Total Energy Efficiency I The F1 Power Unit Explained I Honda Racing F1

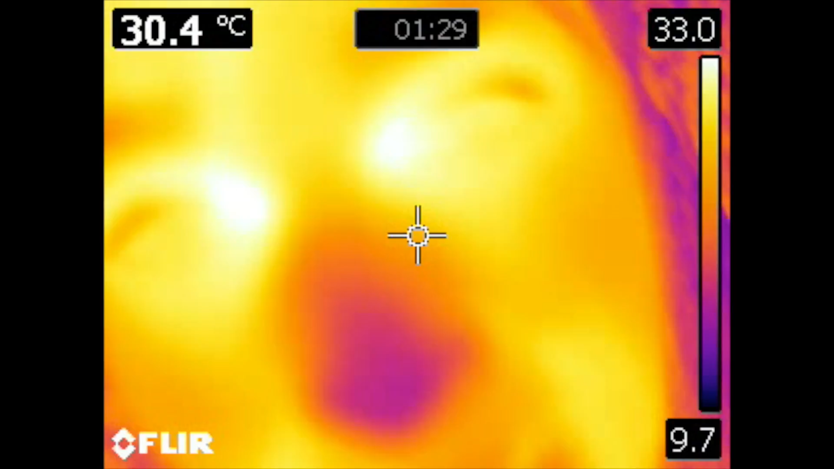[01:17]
On screen: spot 30.4°C
So these are dead simple. The things that are glowing the brightest are the hottest.
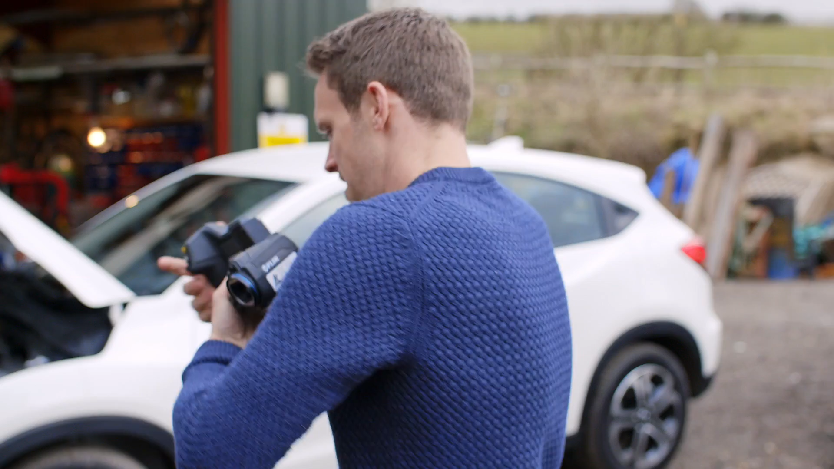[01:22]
So let's have a look at the car. The disc brakes are really, really glowing.
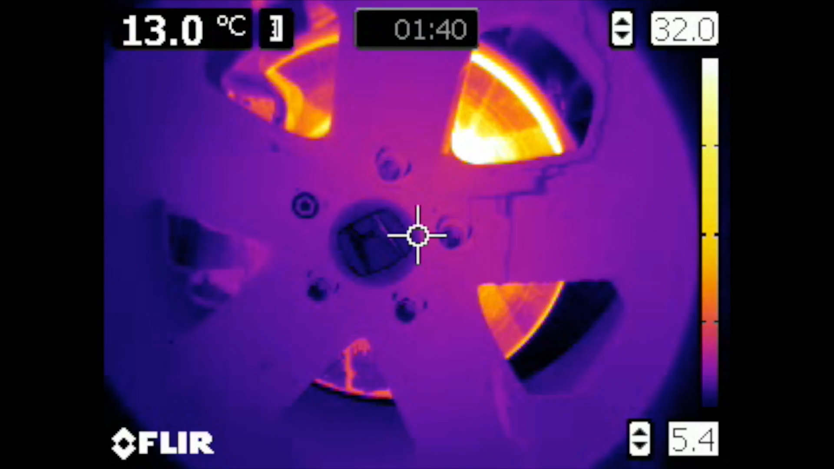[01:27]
On screen: spot 13.0°C
And that's because as you stop, as you brake, the kinetic energy is converted into heat through friction.
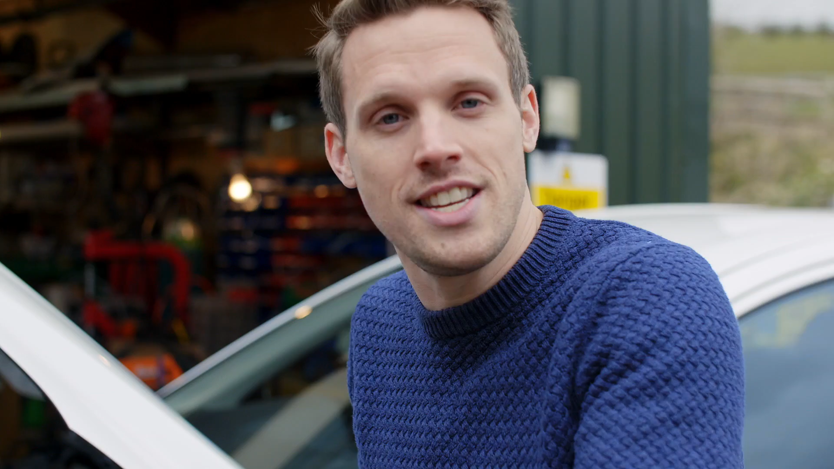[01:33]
Whoa, look at the engine. Oh, yeah.
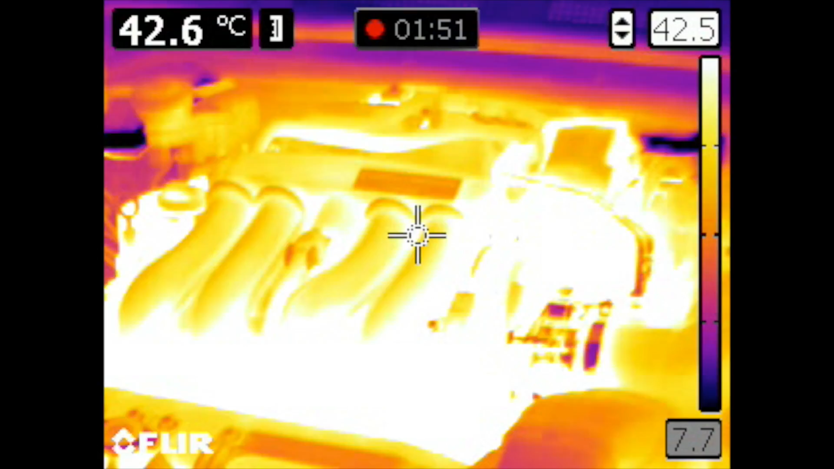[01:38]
On screen: spot 42.6°C
Look at the colour of that. The engine is mega hot because, of course, it has been doing all the work.
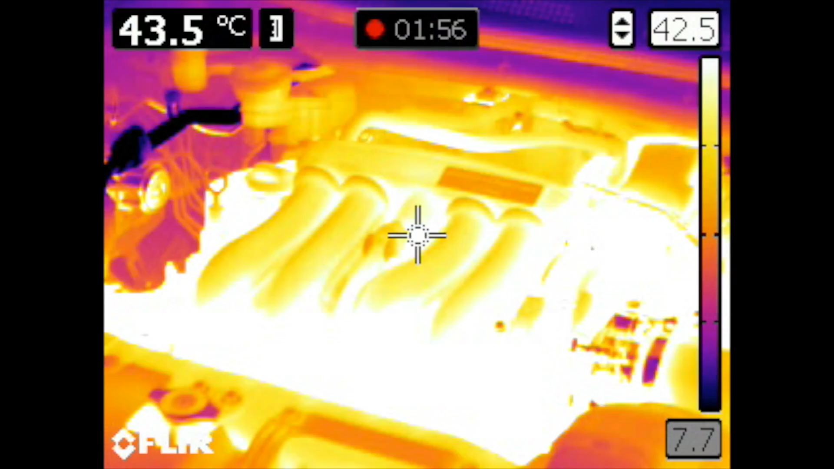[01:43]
On screen: spot 43.5°C
40 plus degrees. But what I'd love to have a look at is around the back. I want to see if we can see the hot gases streaming out.